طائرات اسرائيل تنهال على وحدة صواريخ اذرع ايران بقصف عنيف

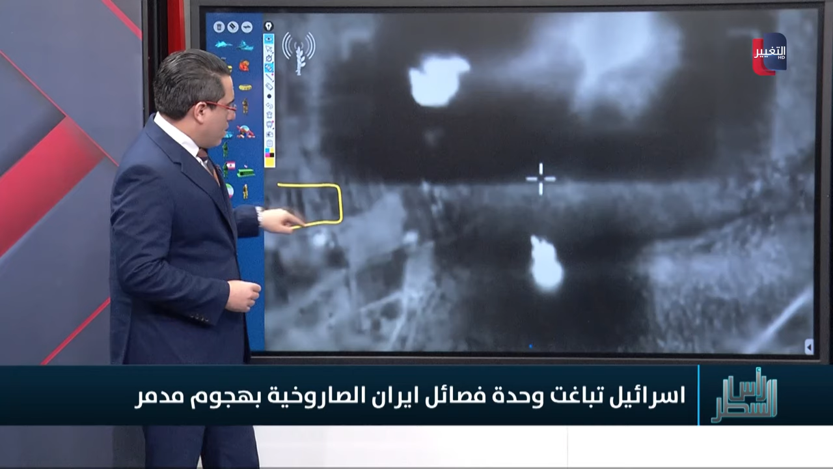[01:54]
وترى نفس كذلك الشكل الذي أشرنا له قبل قليل على الأرض وهذه المنطقة المفتوحة مع طبيعة الانفجارات كما نراها وإذا ما ألقينا نظرة على هذه المنطقة التي ضربتها إسرائيل ستلاحظ فعلاً
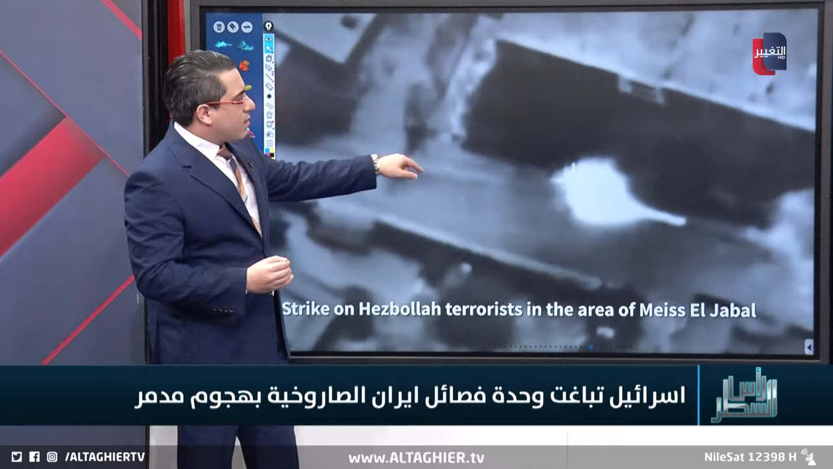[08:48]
إسرائيل واتضح أيضا أن عنصر آخر من حزب الله قد قتل وكذلك كان هناك استهدافا لإحدى الدراجات النارية